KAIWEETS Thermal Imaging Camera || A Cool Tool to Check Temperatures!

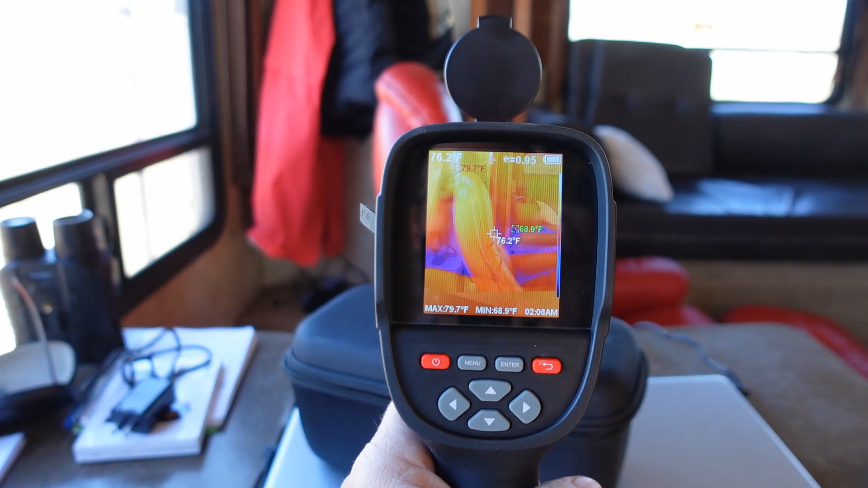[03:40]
On screen: max 79.7°F, min 68.9°F
So let me go through all the settings and the button features here.
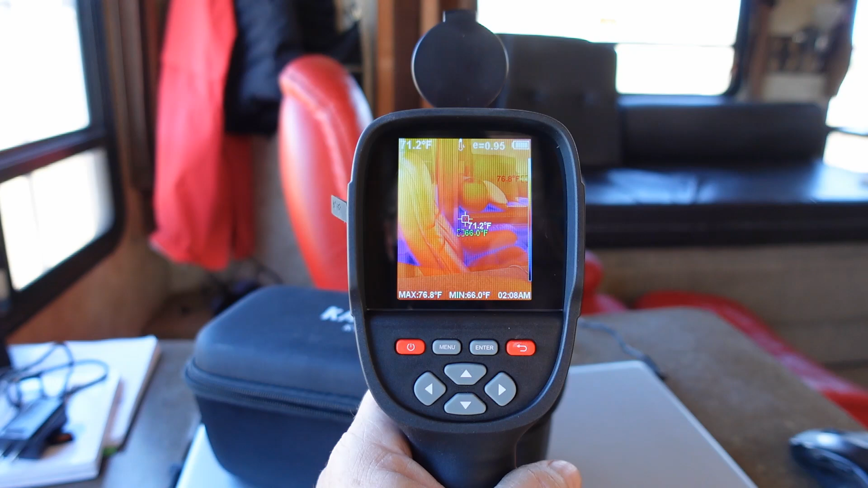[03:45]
On screen: spot 71.2°F, max 76.8°F, min 66.0°F
Okay, let's give you a look at the display here.
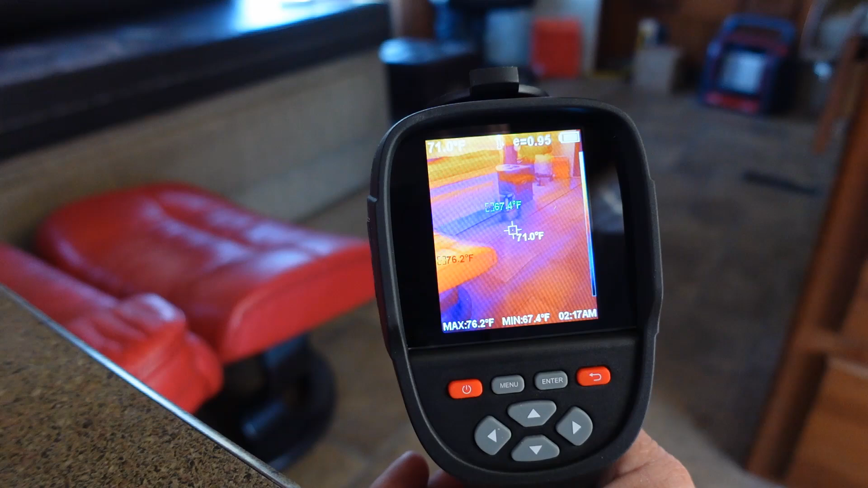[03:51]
On screen: spot 71.0°F, max 76.2°F
You can see various things on the display.
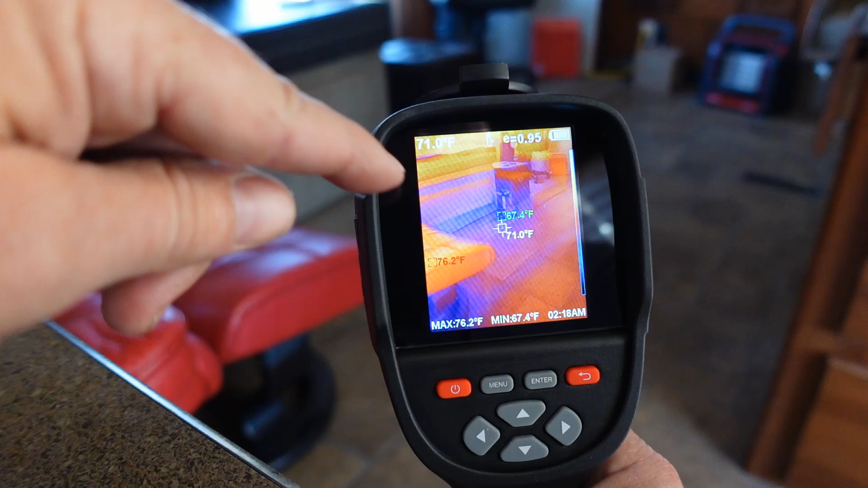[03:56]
On screen: spot 71.0°F, max 76.2°F, min 67.4°F
We have whatever I'm pointing at in the crosshair shows the temperature changes up in this corner here.
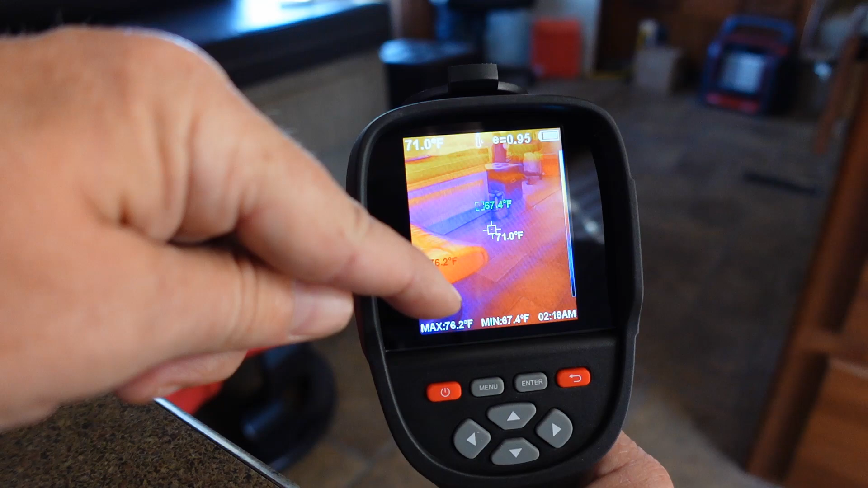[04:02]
On screen: spot 71.0°F, max 76.2°F, min 67.4°F
Then we have min and max temperature and time. Also have something E equals 0.95. I'll talk about that in a minute.
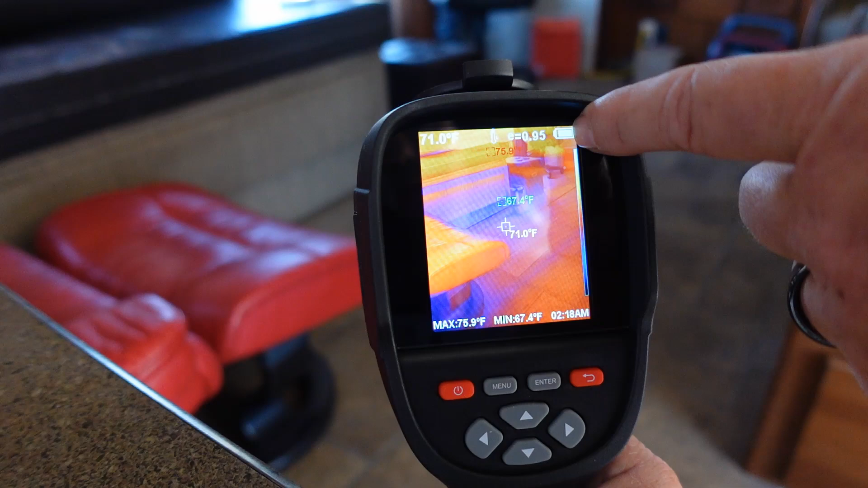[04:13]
On screen: spot 71.0°F, max 75.9°F, min 67.4°F
And we have the battery left and kind of the color profile. Let's go to the menu so we can explain that more. There's a color correction.
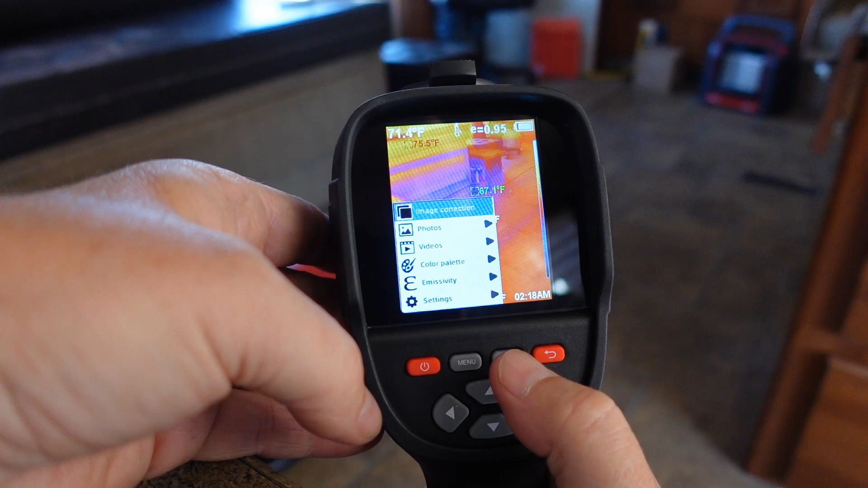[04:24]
And what that does, you enter that, you get crosshairs. And that's sort of to match the overlay of the thermal image with the real image.
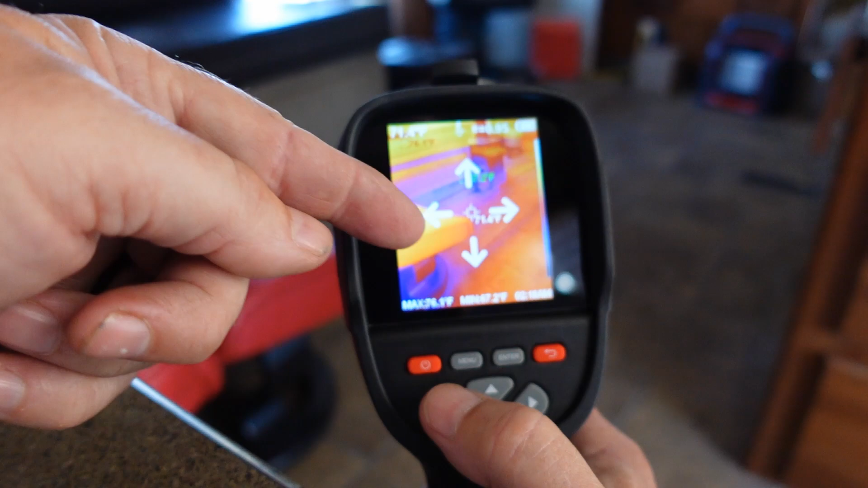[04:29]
So that everything is outlined in it. Menu. We got photos. That's where you would go in and view the photos you've taken and videos you've taken. Color palette. There you can see spectrum, iron, cool, white, black. I'll show you that in the PC software.
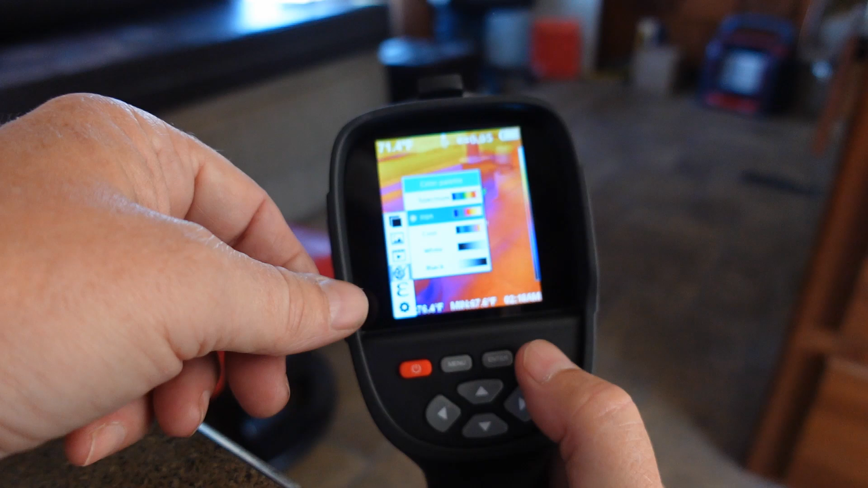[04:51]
It'll be easier to look at a picture and change those so you can see the differences.
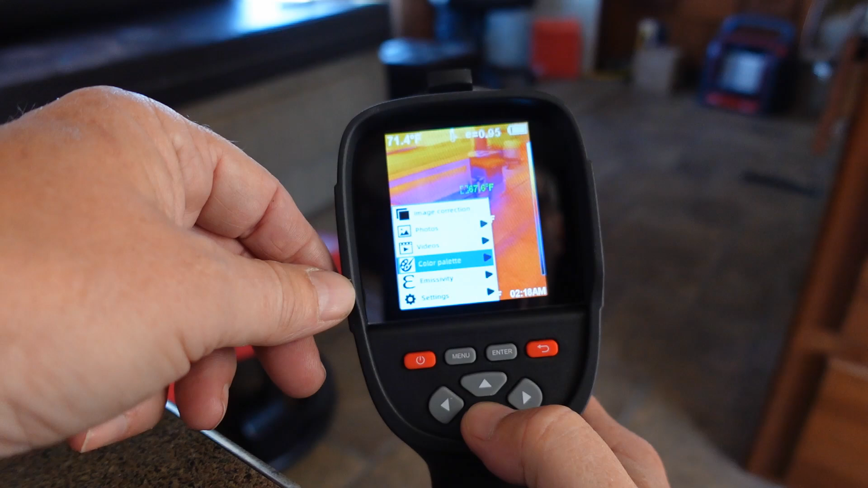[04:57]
And then we have something called emissivity. I think I said that right.
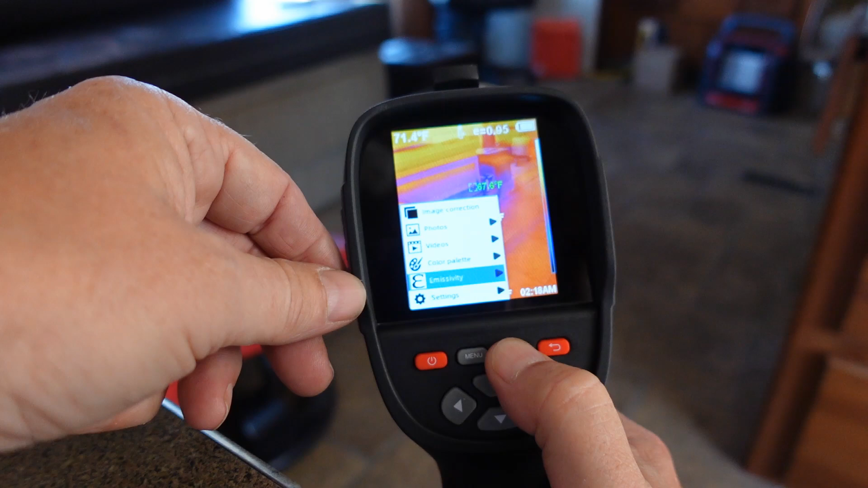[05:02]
And that is what you're shooting it at. You can change that so matte, semi-matte, semi-glossy, glossy. Or you can customize it.
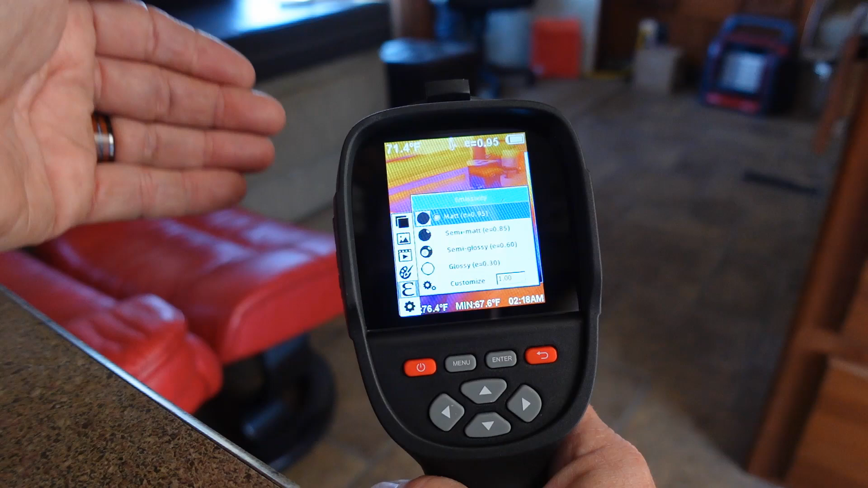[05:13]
So I guess depending on what surface you're measuring, you might want to adjust that. Seems to default to that E equals 0.95. Then we've got some settings here. We've got auto shutdown.